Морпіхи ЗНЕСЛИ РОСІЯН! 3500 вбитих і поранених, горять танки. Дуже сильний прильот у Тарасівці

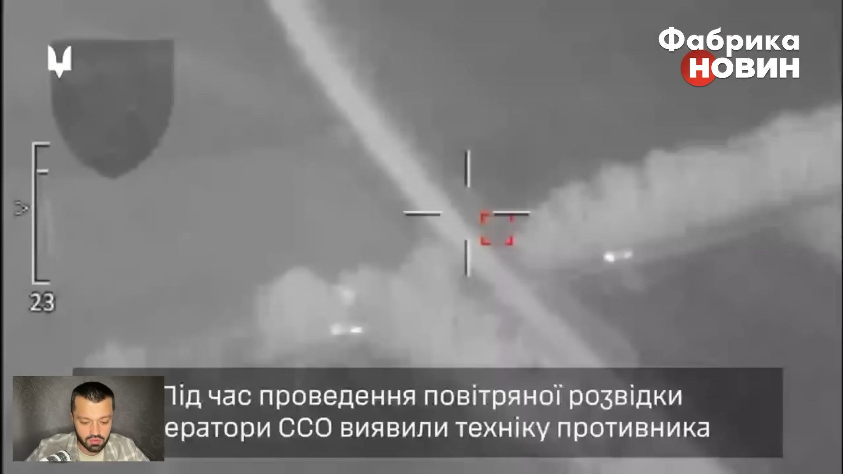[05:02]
Зокрема, до речі, по РСЗВ минулої доби доволі приємне відео з'явилося від сил спеціальних операцій,
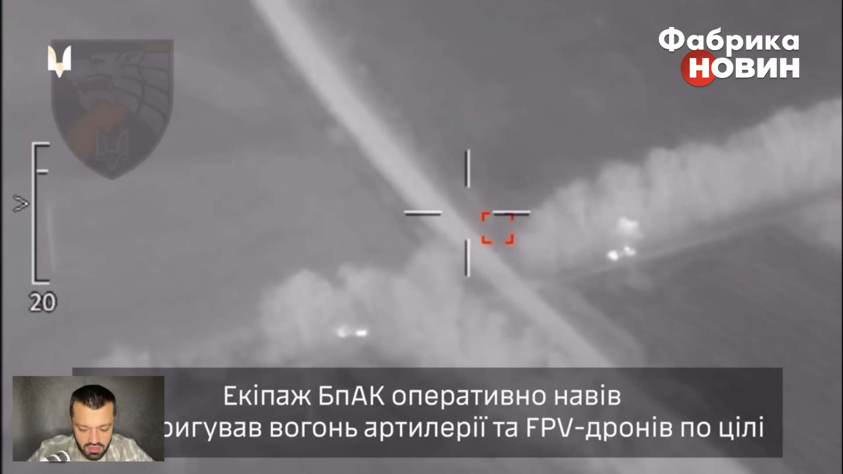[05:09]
які в районі між такими висновими пунктами, як Нова Маячка та Обривка, Херсонська область, знищили фуру, ну не фуру, урал, ворожий, як зазначає ССО, з іранськими снарядами до РСЗВ «Град». За даними розвідки, 55 реактивних снарядів іранського виробництва було знищено. Зараз вам покажу безпосередню точку, де відбулося таке знищення. Це, до речі,
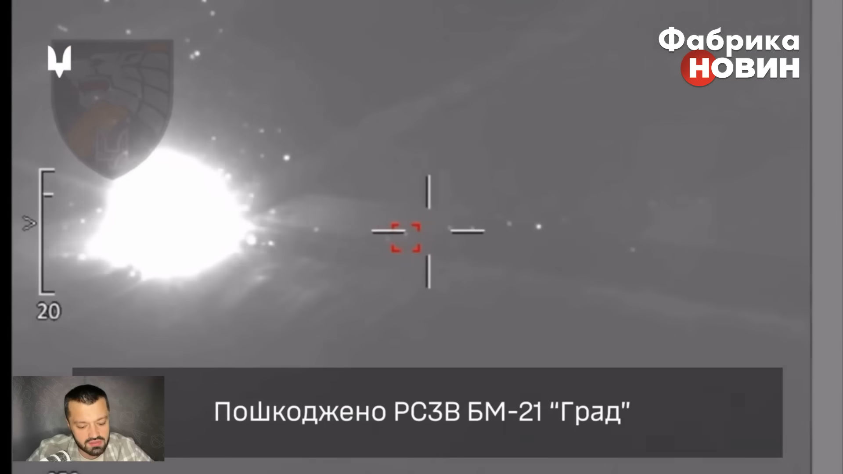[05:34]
традиційне для розриву снарядів РСЗВ «Град» або будь-якої іншої реактивної системи залпового вогню російсько-радянського виробництва відбувається ось такий фаєрвер після вибухів.
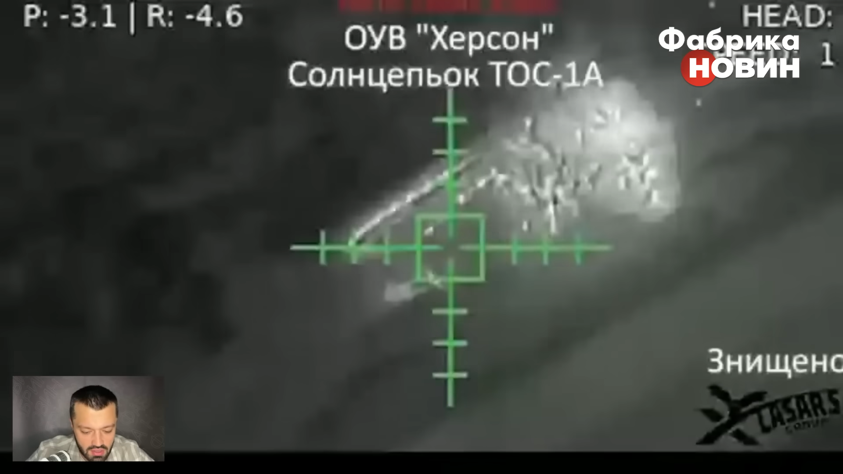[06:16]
Підрозділи «Лазар Груп» вполювали ворожий сенсепьок ТОС-1А,
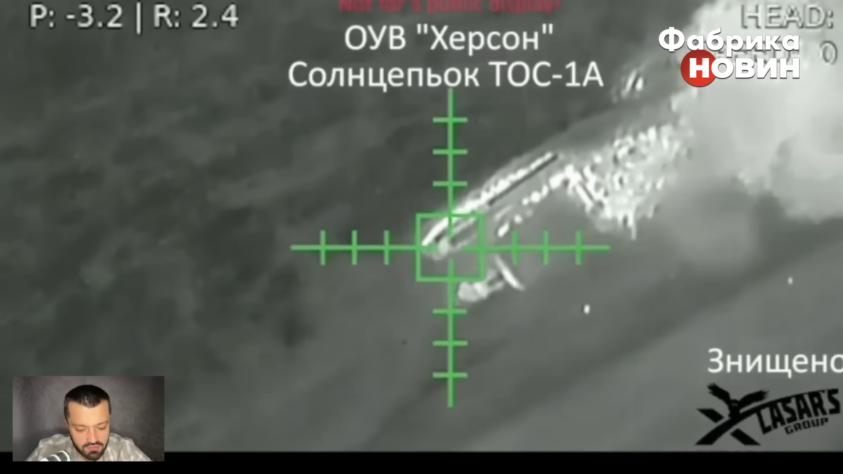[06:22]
важку вогнеметну систему, яка, зокрема, розбирала нещасні кринки просто на молекули своїми ударами, фактично на критичній дальності,
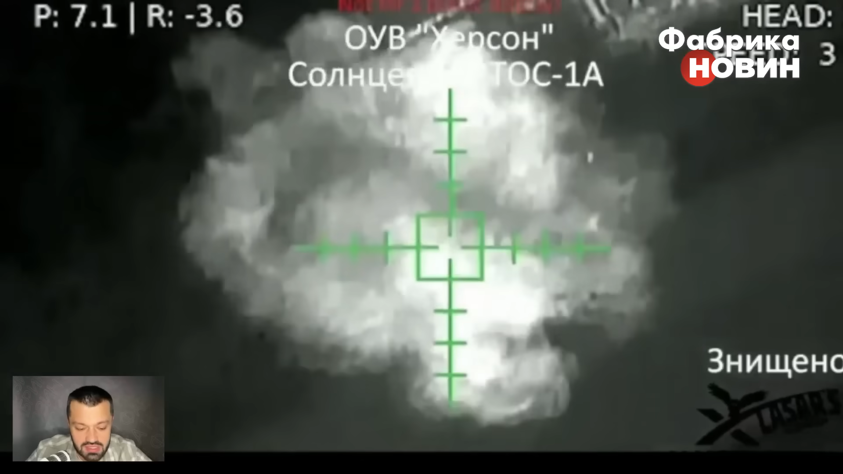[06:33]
от критично-максимальній дальності ТОС працював для того, щоб у ньому не вразили FPV-дрони,